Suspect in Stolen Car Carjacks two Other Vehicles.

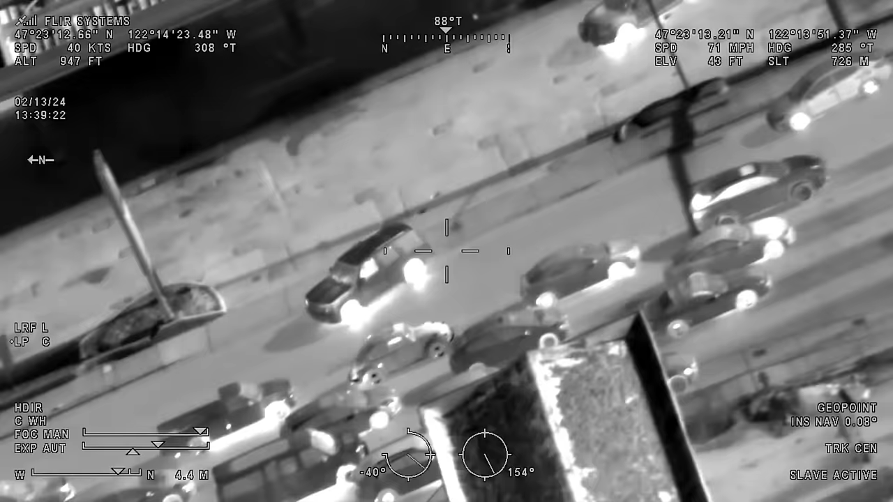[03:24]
Yeah, we're not going to pursue it at northbound Central.
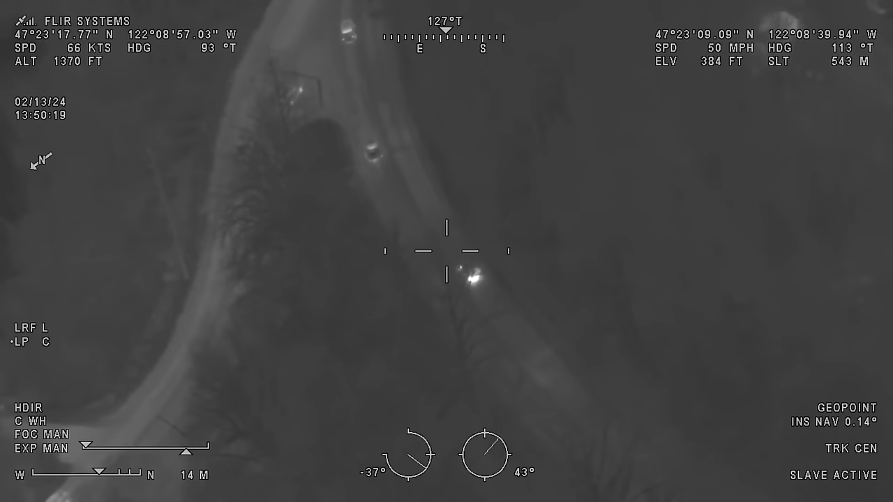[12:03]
Still holding control. Speed's down to 65.
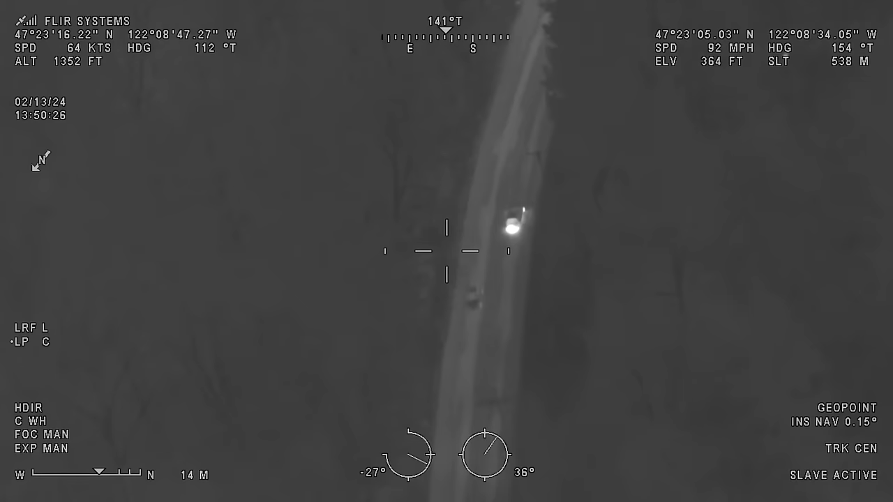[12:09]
242. We're with the victim at 140th and 192nd.
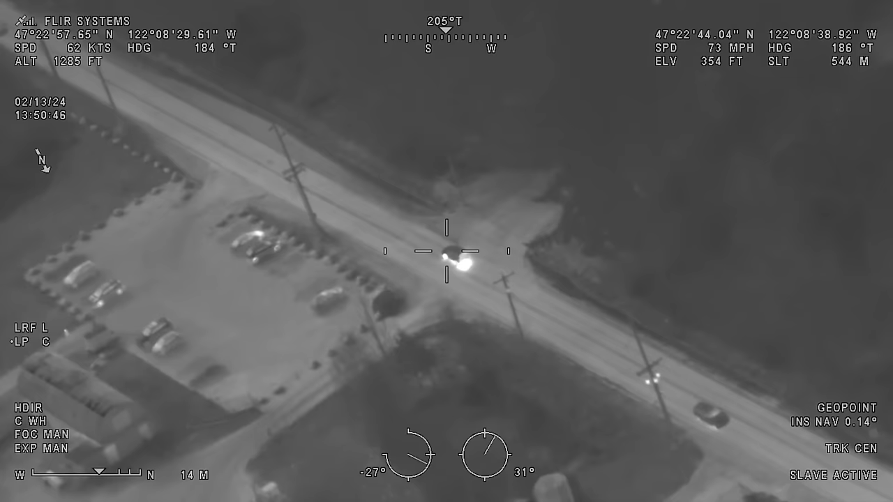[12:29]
Captain, southbound 148th, there's PC for carjacking. With your cross, Garth.
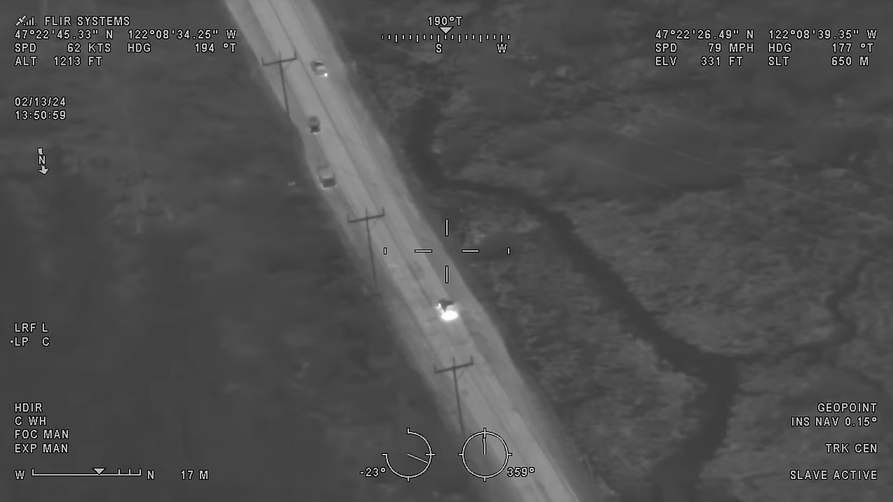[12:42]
I can call him if you want me to. Garth, you want to say again? The intersection is going to have to go east or west.
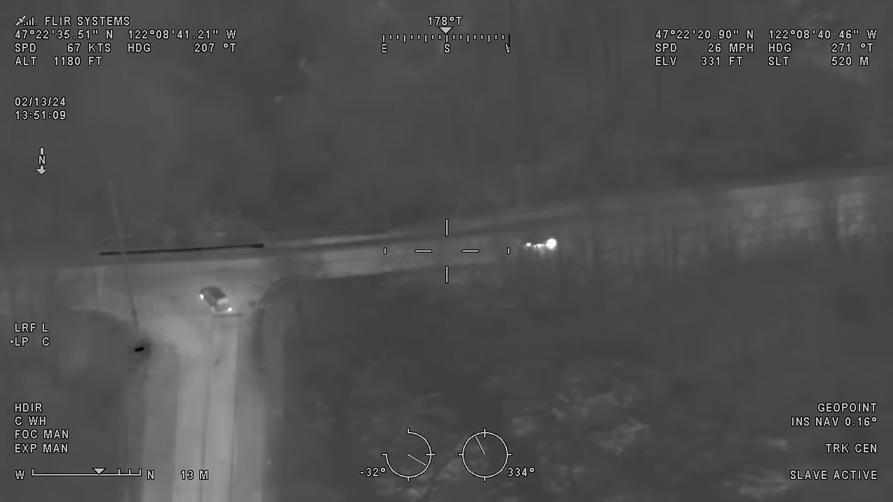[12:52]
I'm sorry, I've got like six radios. Westbound, westbound, 256th. What was your question? Drive traffic light. No, Kent's in pursuit right now.
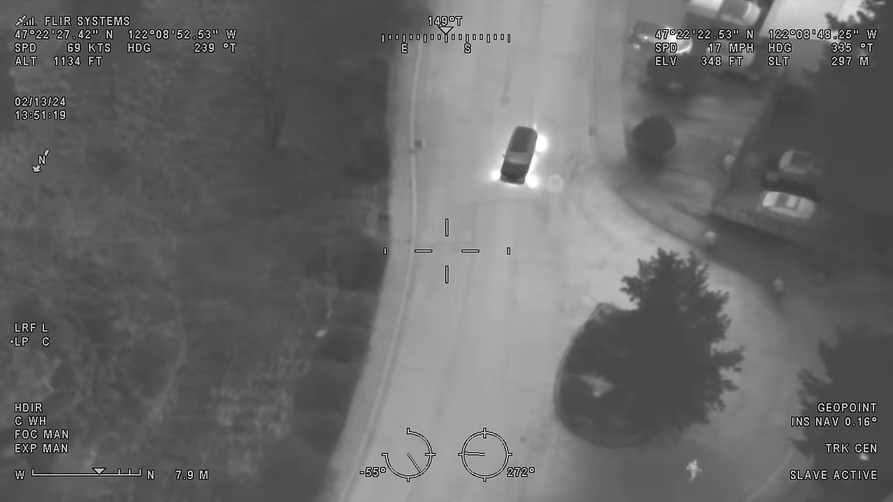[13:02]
Just giving you an advisory because this guy's going 90 miles an hour everywhere he goes. He keeps committing carjackings. Get some containment going.
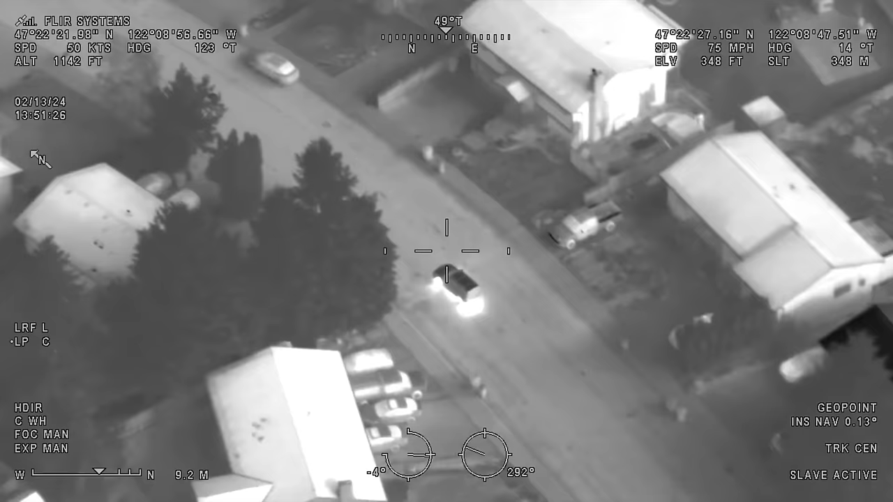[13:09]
Meridian North neighborhood.
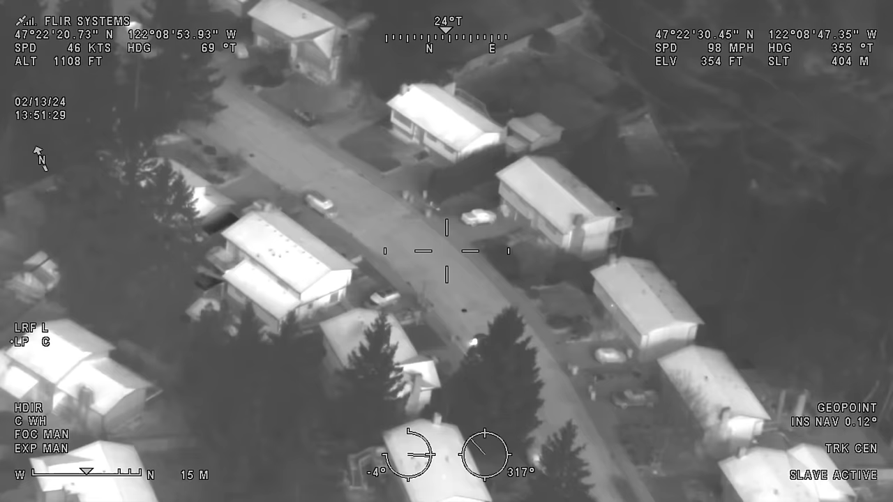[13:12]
We're in the Meridian North neighborhood in Kent right now.
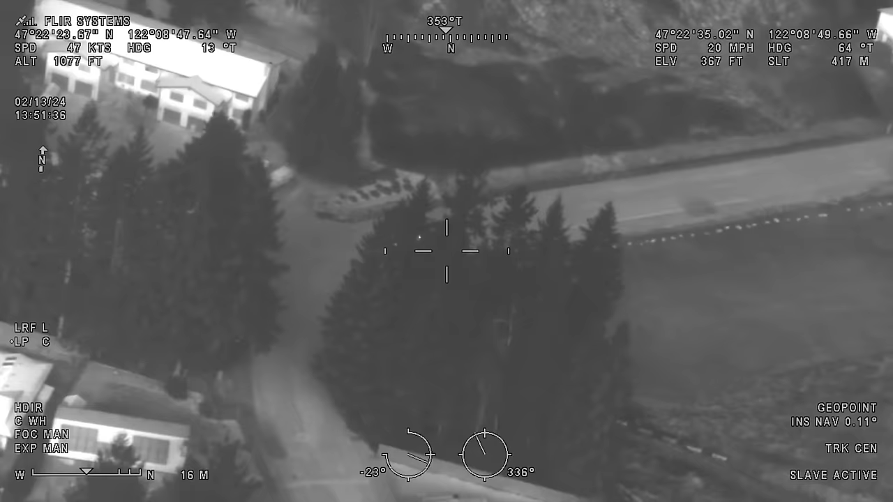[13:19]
Northbound 146. Northbound 146. I'm 140th. Jardion, that is correct. I'm just giving you a heads up.
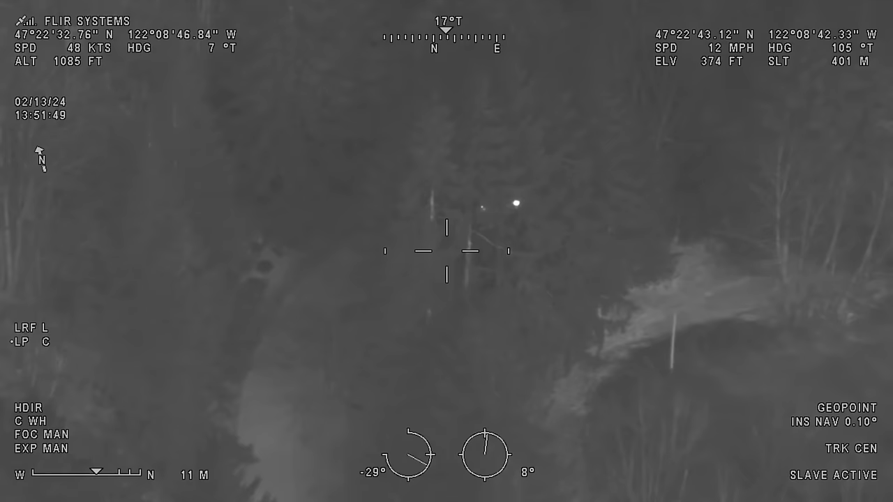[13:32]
48. Jardion, we need location. We lost him. He's northbound 148th. Coming out of the neighborhood. We're in north. Still northbound 148. Okay, now I'm out. I'm not heard of the reading. He's turning eastbound on 244th.
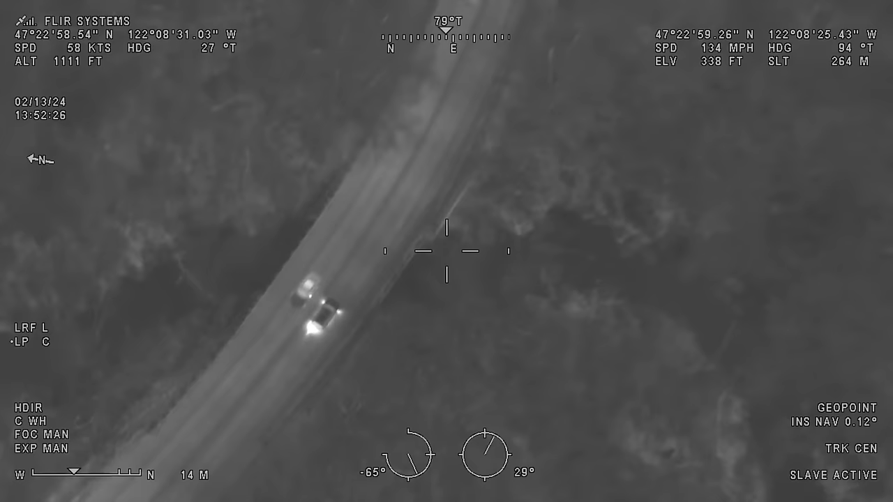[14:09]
Eastbound 244. Passing the Seuss Creek Trail. Still eastbound.
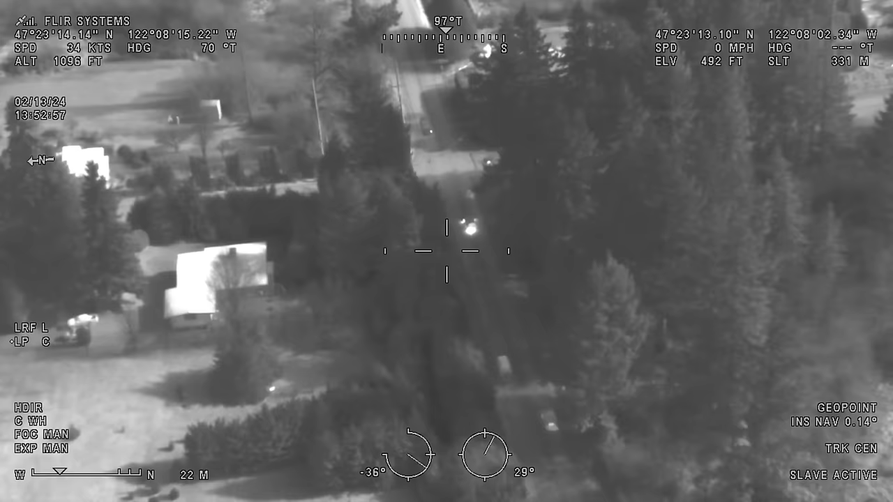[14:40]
Eastbound coming to 156th, and he's turning, going straight through 156th, eastbound.
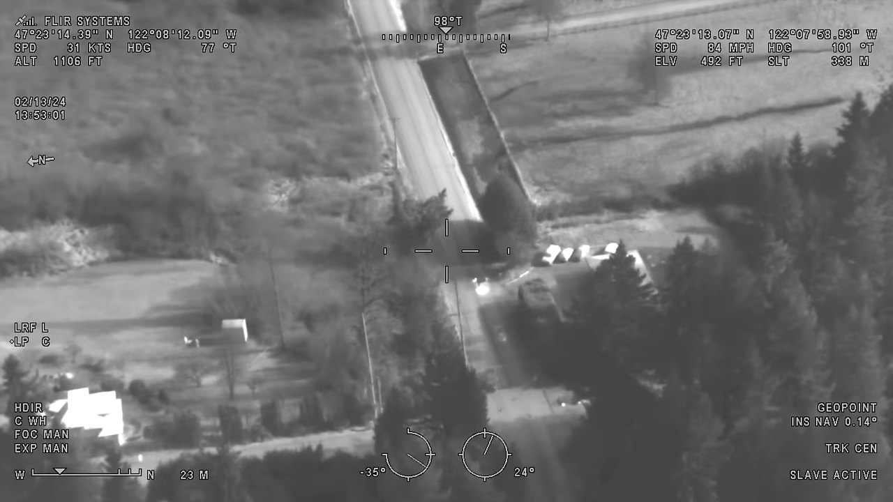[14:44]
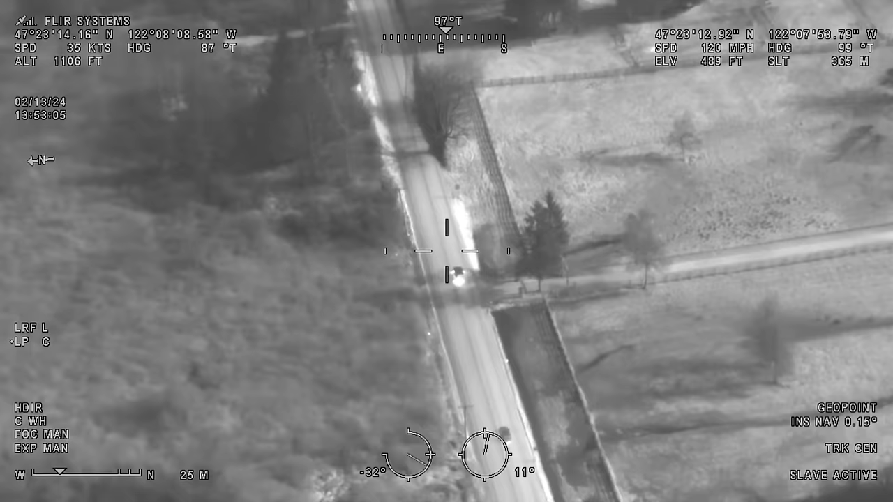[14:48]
We're at eastbound 256th.
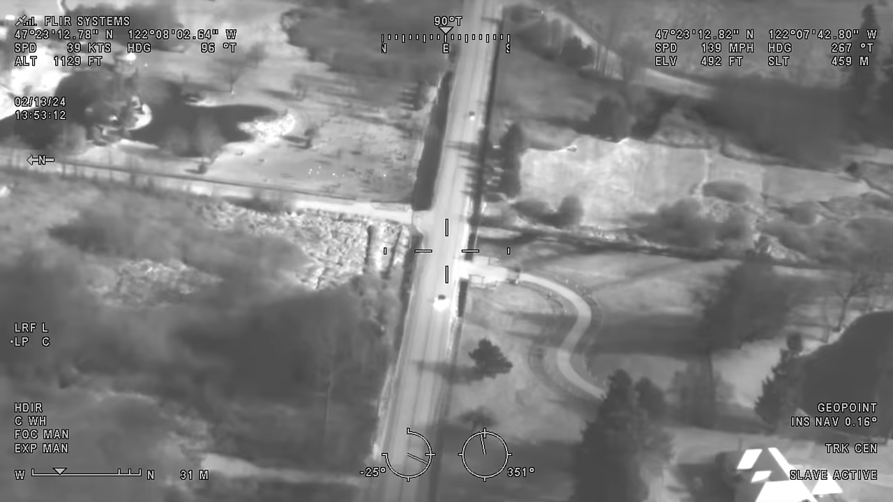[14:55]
Northbound 165th, and we contact total parking. Eastbound 240th, passing 156th, now 158th.